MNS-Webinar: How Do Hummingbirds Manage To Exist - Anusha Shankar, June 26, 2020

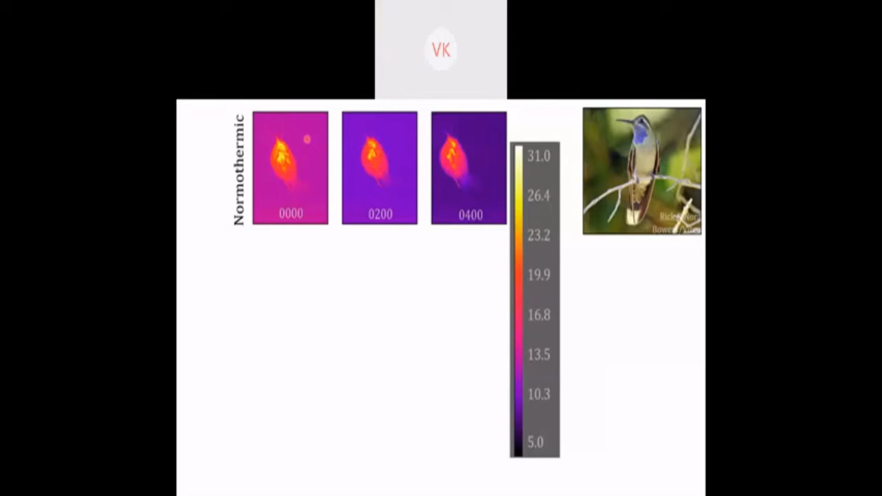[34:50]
This is the beak, this is the tail, and this is the eye. We usually look at the eye because that has the least feathers around it so you can see the skin. And that's a good representation of what's happening inside the body. So, in the beginning of the night, it was warm. Then the outside air was getting colder and it was still warm. And the outside air got much colder and it was still warm. This is at midnight, at 2 a.m.
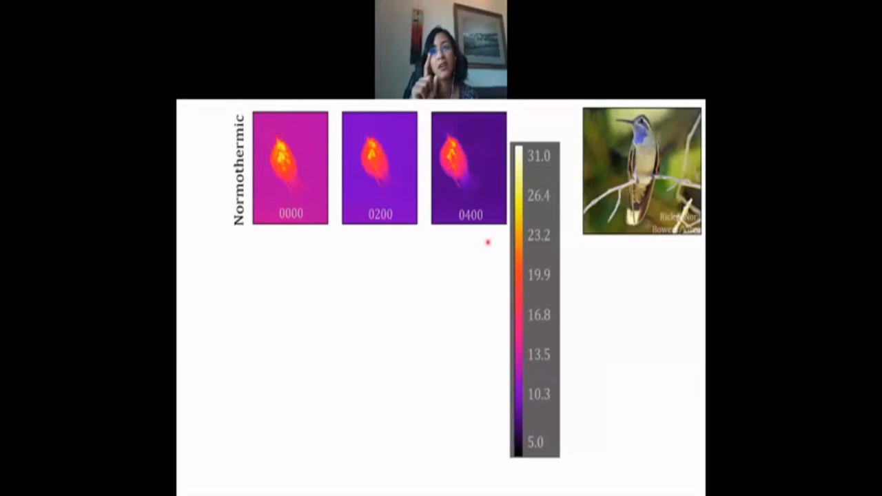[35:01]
and at 4 a.m. And then we had this different species, which is half the size of this other species. This is the black-chinned hummingbird, even though it has a purple chin, as you can see here. So, this one used deep talker. It went from maintaining a high body temperature in the beginning of the night to as the outside air got colder, lowering its own body temperature and becoming,
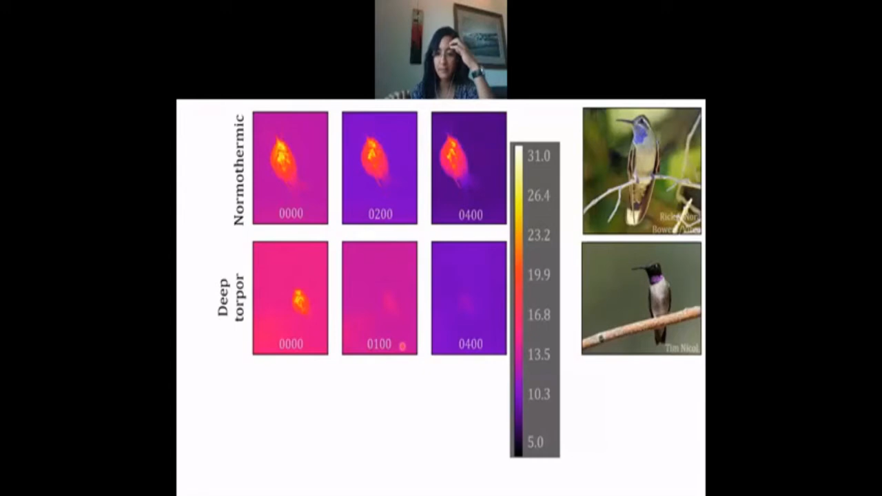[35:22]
in this image almost invisible, as you can see, or not see. It became the same temperature as the background as it went into deep torpor. And then this other species, it used to be called a magnificent hummingbird, but it's now called a rivoli's hummingbird, which is about the same size as the blue-throated hummingbird here, 8 grams.
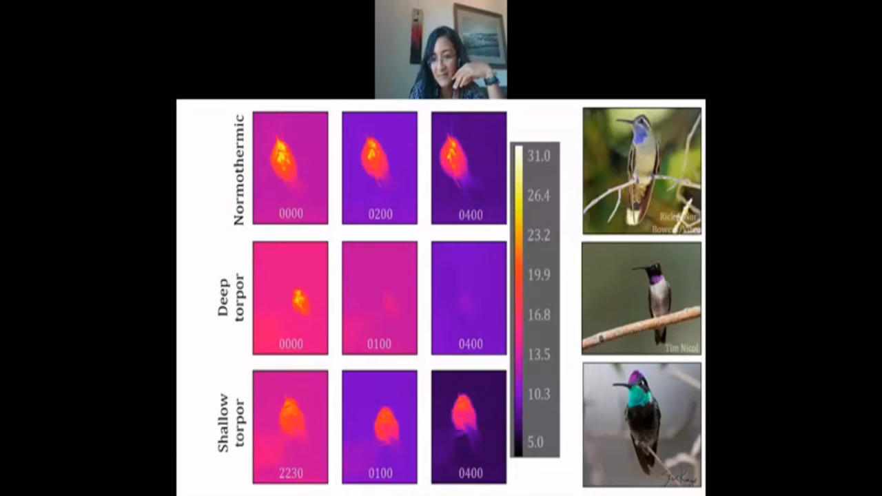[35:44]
It used an intermediate strategy of shallow torpor, where you can see it's not as bright around its eye as this blue-throat, but it's not as cold as the black chin.
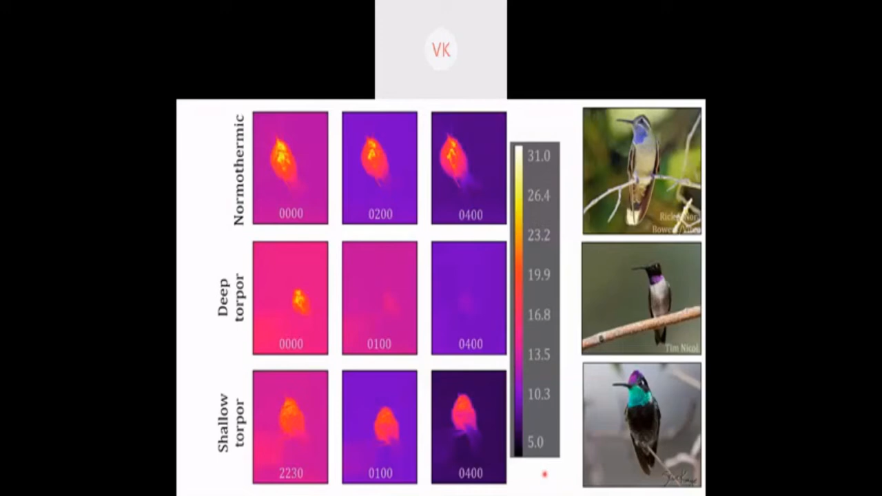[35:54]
So, it was doing something intermediate. And this is how it looks over the course of the night.
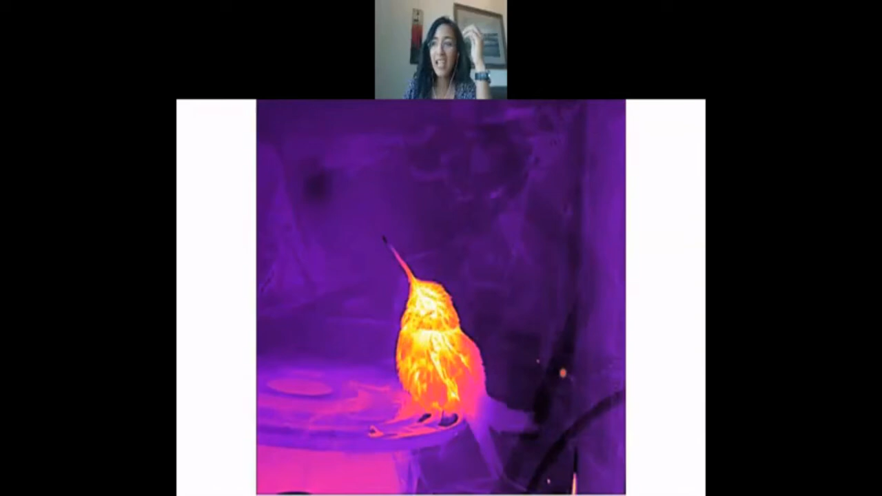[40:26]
Okay, they can also pee in their sleep, which is really amusing to me. This is a picture of a video of them peeing in the night.
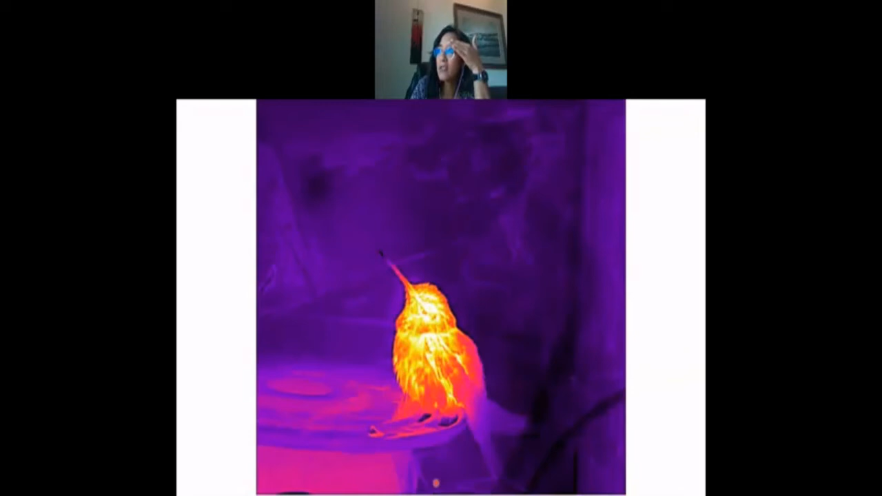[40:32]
It's on loop. They're not peeing multiple times.
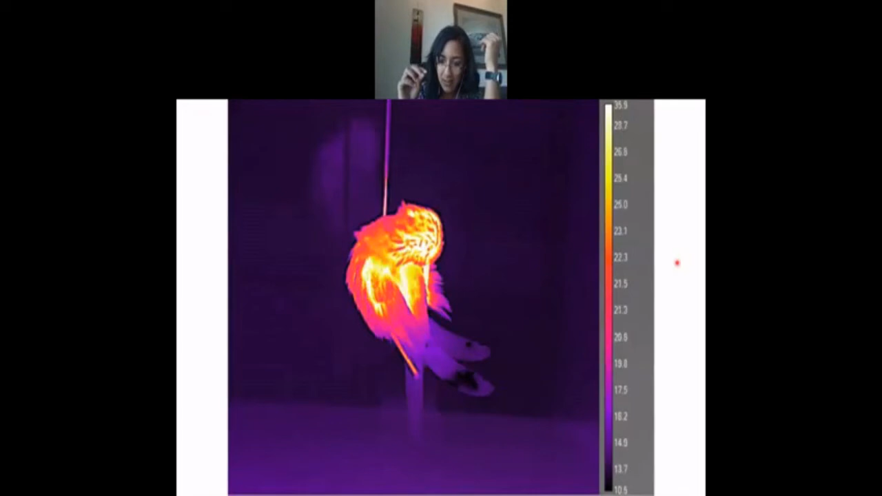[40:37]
And they can also preen or like maintain their feathers and be all neat in the night.